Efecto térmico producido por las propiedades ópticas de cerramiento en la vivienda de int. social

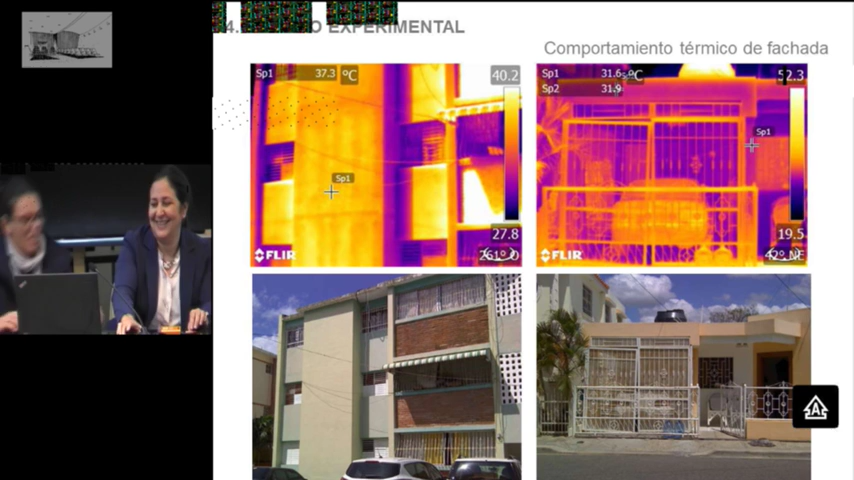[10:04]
Bueno, como comentaba Virginia, realizamos una serie de medidas térmicas, tanto en el exterior de la fachada,
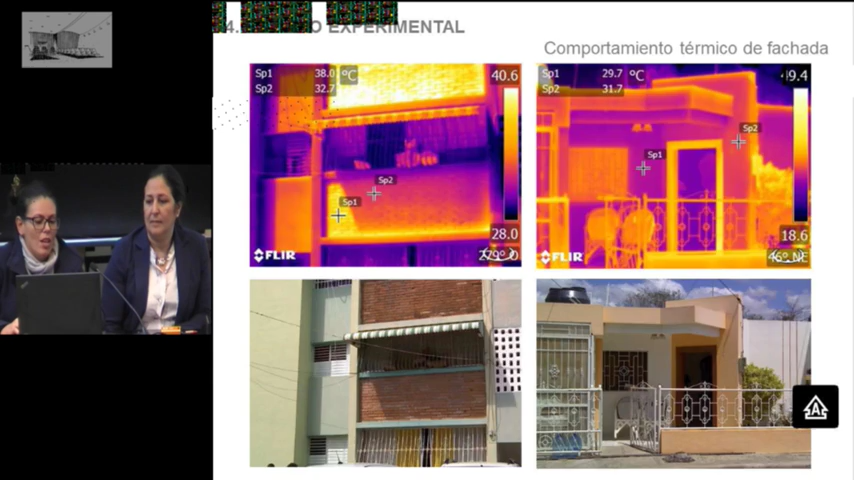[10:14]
como en el interior de la misma, o sea, en la zona, digamos, del salón.
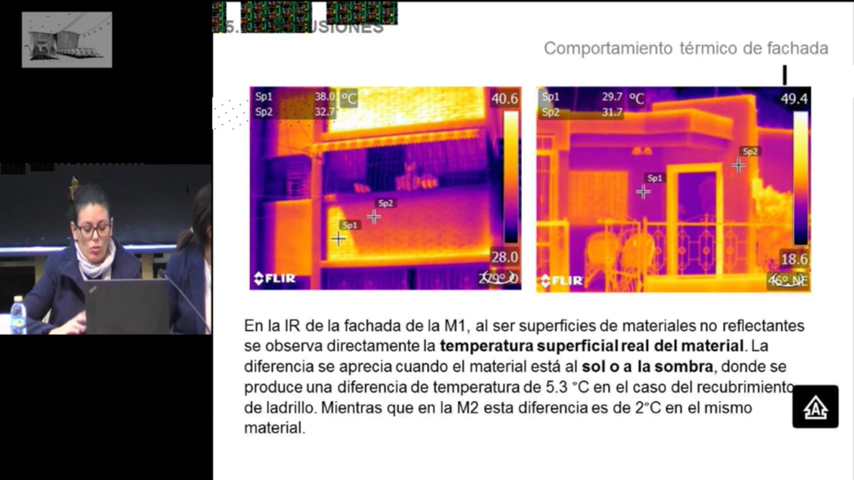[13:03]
O sea, se presenta 5.3 grados, digamos, porque el recubrimiento, en el recubrimiento del ladrillo, mientras que en el caso de la otra vivienda, digamos que esta diferencia es de apenas 2 grados, al sol y a la sombra, digamos, la temperatura. En relación, digamos, al comportamiento del interior, lo que se observó es que existen, digamos, sobre todo donde están los encuentros de las esquinas o en, tanto de las paredes como con la cubierta, se producen solo los puentes térmicos.
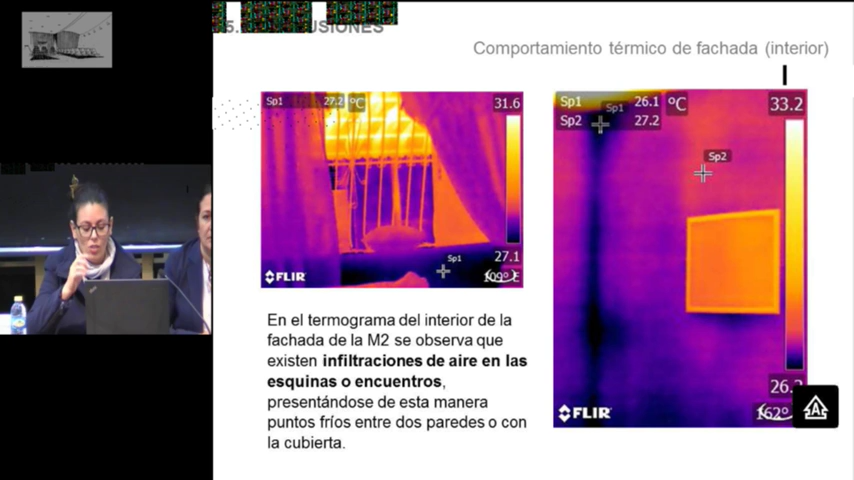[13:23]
En este caso, es donde, digamos, que están los puntos más débiles de estas viviendas. En el caso de la cubierta, se puede observar, por ejemplo, que la imagen, esta es la del edificio,
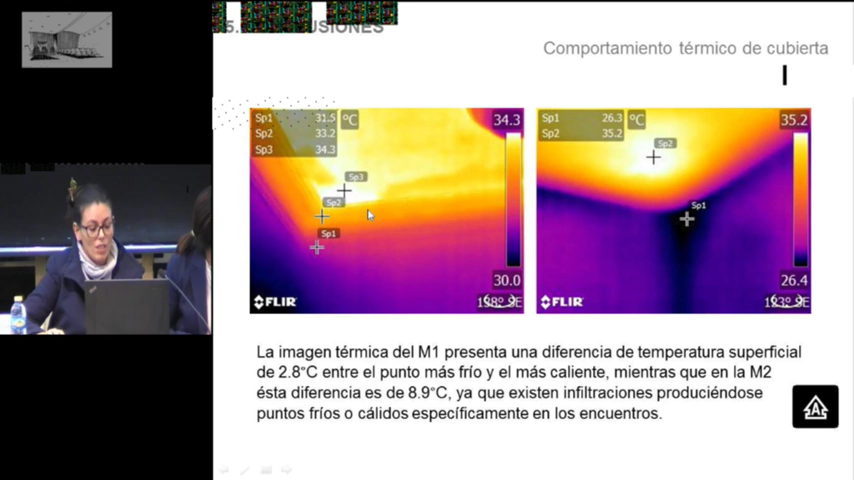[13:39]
presenta una diferencia de temperaturas de 2.8, digamos, entre el punto más frío y el más caliente.
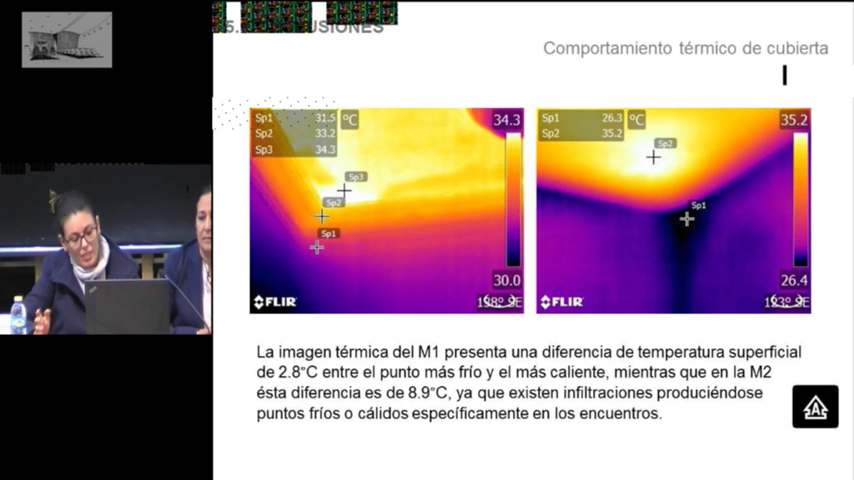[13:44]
Bueno, frío y caliente, bueno, es relativo, pero en nuestro caso, pues, lo llamamos así, el punto frío y caliente. Mientras que en la casa, digamos, en la vivienda unifamiliar, esta diferencia es de 8.9 grados, ya que existen, digamos, más infiltraciones de aire en ese caso y produciéndose una mayor diferencia en este caso.